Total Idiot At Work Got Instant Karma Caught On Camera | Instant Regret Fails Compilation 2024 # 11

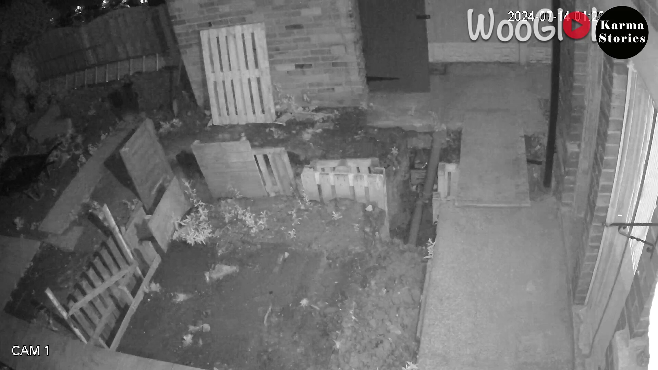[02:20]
Late night mishap, man falls into backyard hole but recovers instantly like a ninja who forgot he wasn't supposed to fall. Guess he wanted to dig deeper into his dreams but forgot to plan the landing.